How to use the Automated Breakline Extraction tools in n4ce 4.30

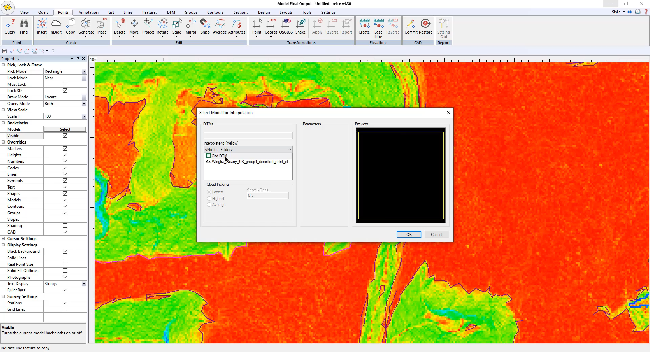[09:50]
okay now there's places obviously where i need to infill so i'm going to go points come down to insert use the same code bb and i'm going to interpolate onto the gridded model so now i can come across here um copy that one turn off the back cloth
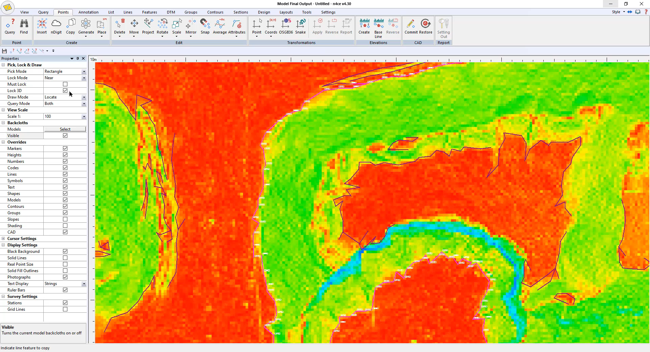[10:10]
and then use the points delete
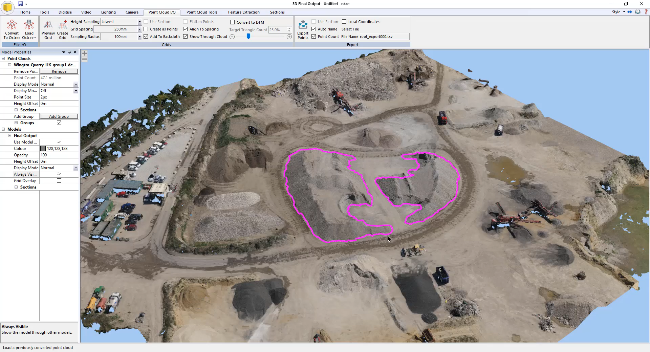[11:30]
it's a pretty good fit i hope